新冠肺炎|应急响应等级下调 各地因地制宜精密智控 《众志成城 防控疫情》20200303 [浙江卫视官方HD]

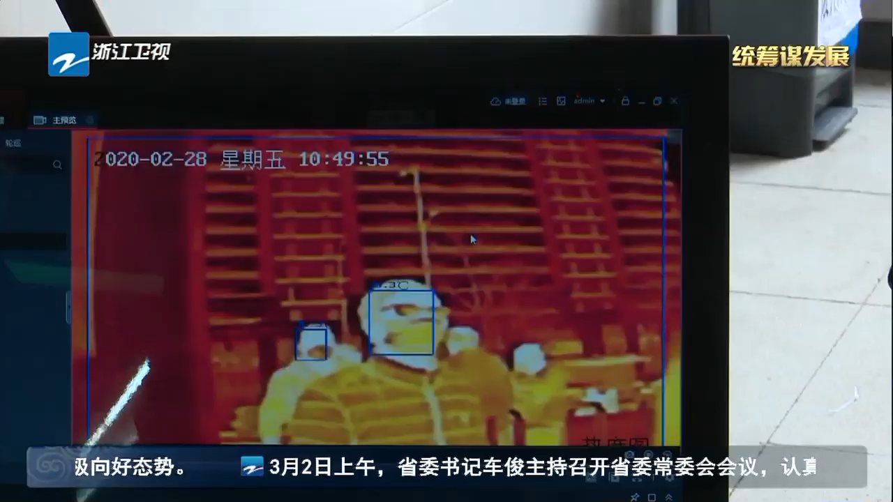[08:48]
在智慧新城新湖菜市场南大门，热成像人体测温仪在1米开外的距离就能够精准地测量体温，
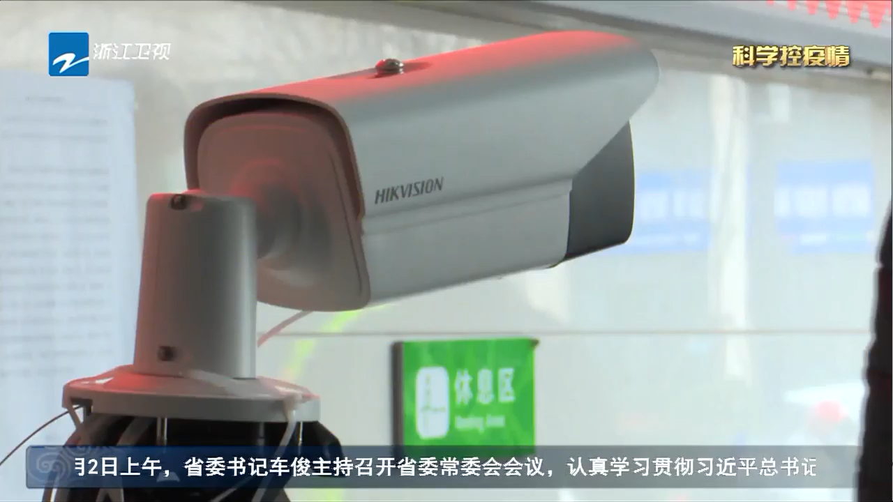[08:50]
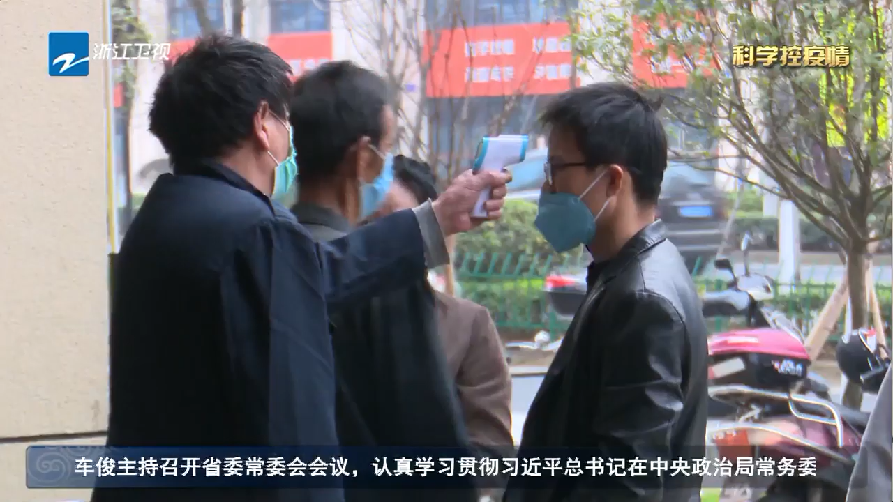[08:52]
相比手持测温枪，
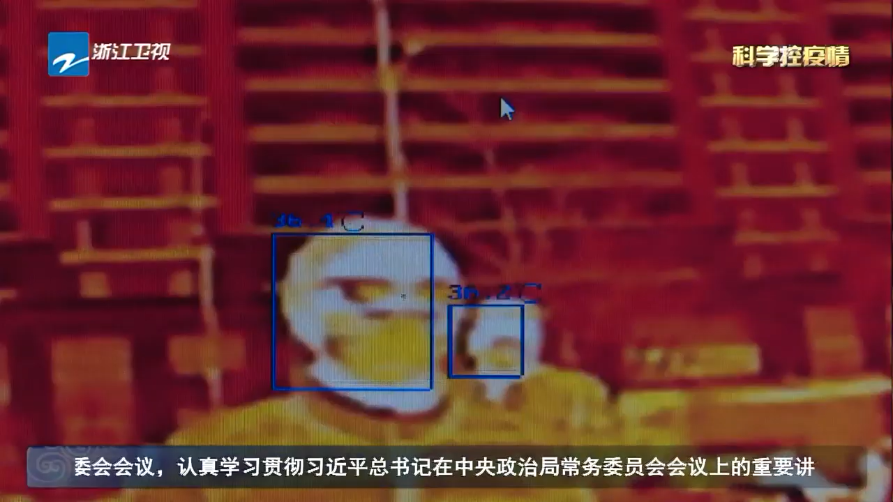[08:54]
它的测温效率可以提高到1秒以内，